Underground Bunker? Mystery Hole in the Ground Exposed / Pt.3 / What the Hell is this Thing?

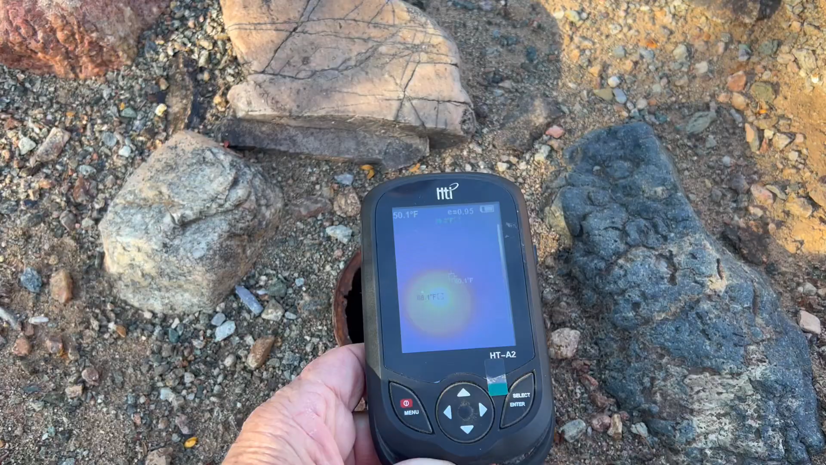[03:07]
But yeah, you can see it's got light down in there or some type of where